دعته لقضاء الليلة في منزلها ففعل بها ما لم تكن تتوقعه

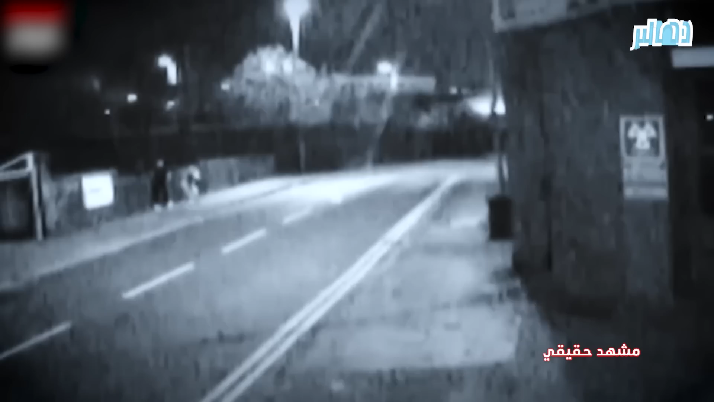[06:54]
شوهدت ميغان وجو يسيران على جانب الطريق في طريق عودتهما إلى شقتها.